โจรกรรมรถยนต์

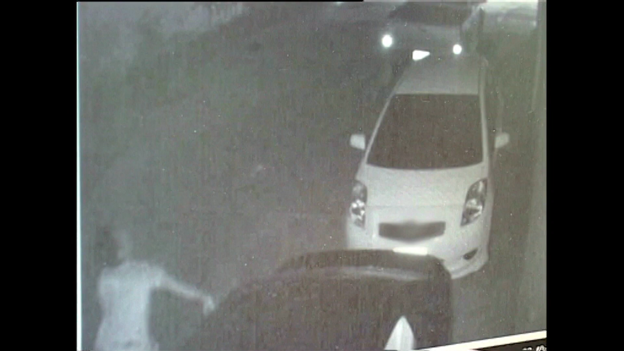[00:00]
ปฏิบัติการโจรกรรมรถยนต์ครั้งนี้ล้มเหลวลงทันทีเมื่อสัญญาณการขโมยของรถยนต์อีกคันหนึ่งส่งเสียงดังขึ้นทำให้หัวขโมยทั้งสองคนนี้เพ่นหนีแทบไม่ทันด้วยความกลัวลนลานว่าจะถูกจับได้จึงตัดสินใจยิงปืนขึ้นขู่อยู่หลายนัดก่อนจะหลบหนีไป
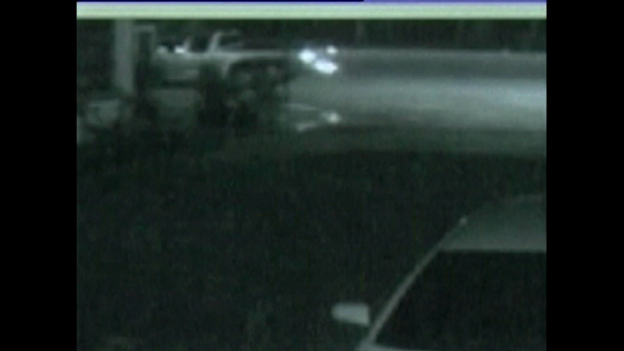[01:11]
คนร้ายใช้รถกระบะขับตระเวนหาเป้าหมายจนได้มาเจอกับรถยนต์ของผู้เสียหายที่จอดอยู่ภายในซอยที่ค่อนข้างจะเปลี่ยว
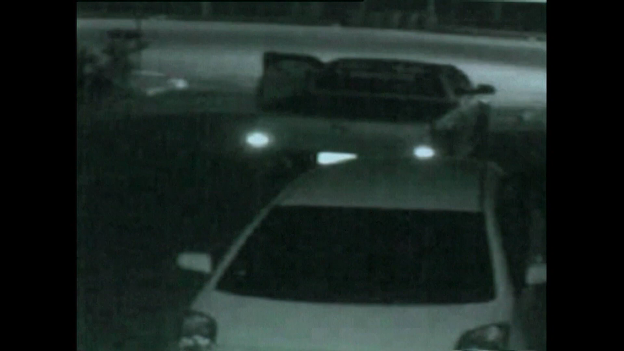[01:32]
คนร้ายตรงมาสำรวจรถยนต์ของผู้เสียหายจนแน่ใจแล้วว่ารถยนต์
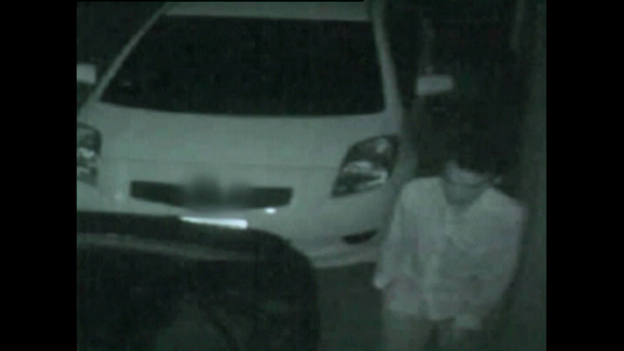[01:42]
คันนี้ตรงตามใบสั่งที่ได้รับมาก่อนที่จะลงมืองัดกระจกหลังด้านซ้ายและปีนเข้าไป